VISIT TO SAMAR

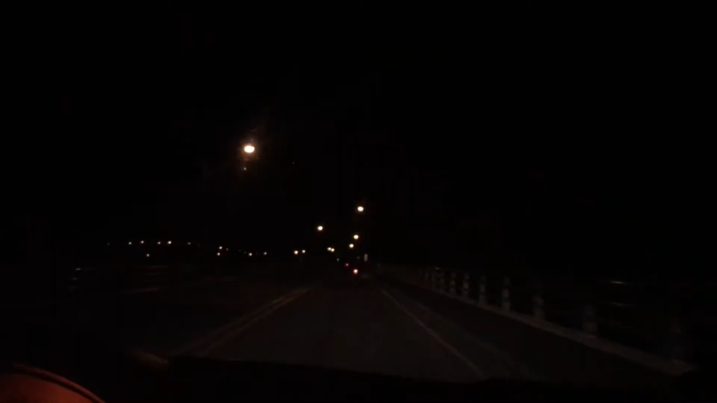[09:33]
O, nandito na po. Nandito na po kami sa San Juanico Bridge. So, madilim na po. So, we are expecting na yung San Juanico Bridge is may ilaw. Same with those sa Jones Bridge sa Manila. But, streetlights lang yung available. So, streetlights lang yung mayroong lights dito sa San Juanico. San Juanico at night.